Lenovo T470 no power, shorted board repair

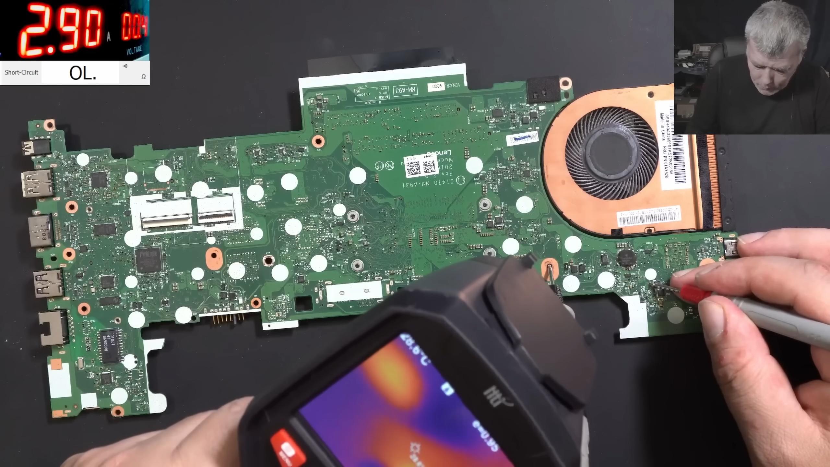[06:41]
What is that? Check there. What is that? huh what is that that's a capacitor i can't believe actually it's a capacitor